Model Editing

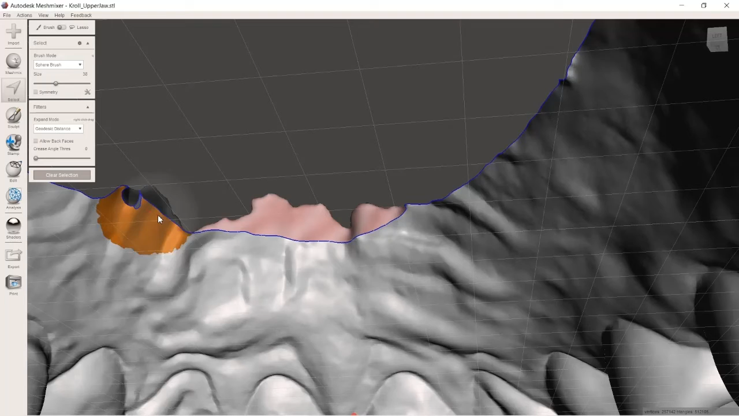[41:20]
And we'll select this area right here. All right, we're going to go to edit and discard. Now you can see sometimes it'll leave little pieces floating like this. The easiest way to get rid of these pieces is with our lasso tool, single left click, and then edit and discard.
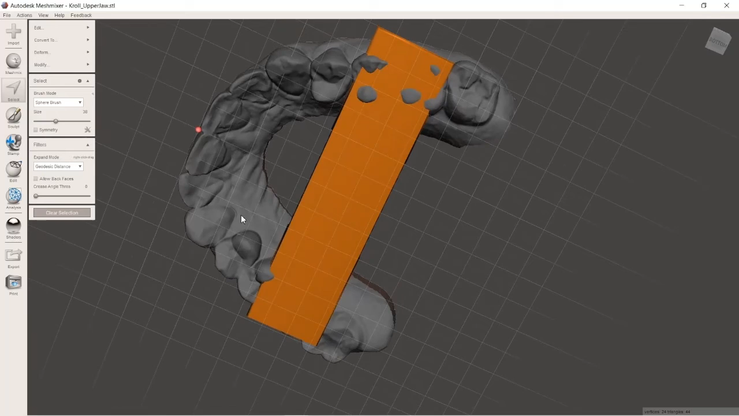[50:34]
So it's that one. So don't worry that they're overlapped. It's not a huge deal.